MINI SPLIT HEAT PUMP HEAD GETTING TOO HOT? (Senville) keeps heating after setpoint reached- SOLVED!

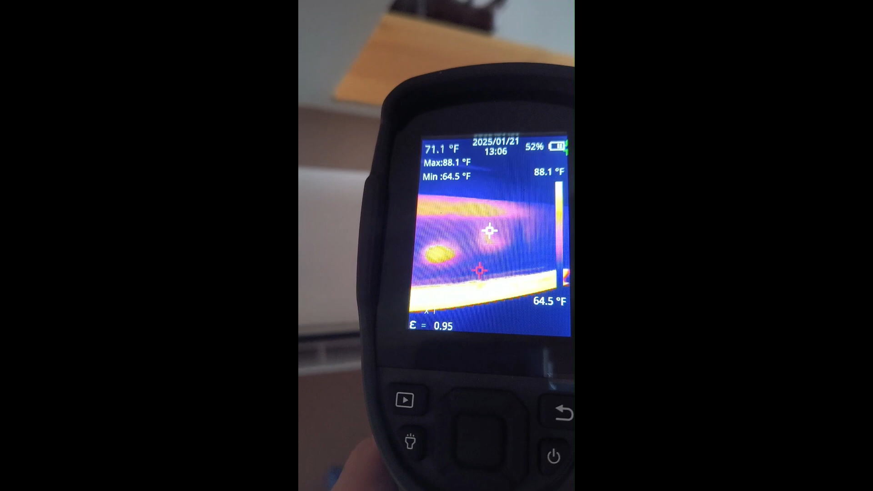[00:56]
On screen: spot 71.1°F, max 88.1°F, min 64.5°F, scale top 88.1°F, scale bottom 64.5°F
But as we can see with this heat gun, even though it's at set point and it's done calling for heat,
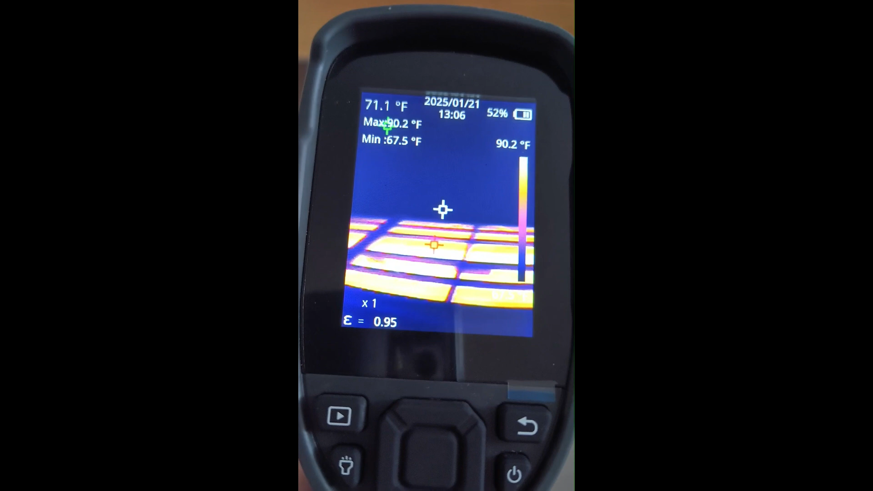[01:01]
On screen: spot 71.1°F, min 67.5°F, scale top 90.2°F
it's still got all this residual heat in the coil.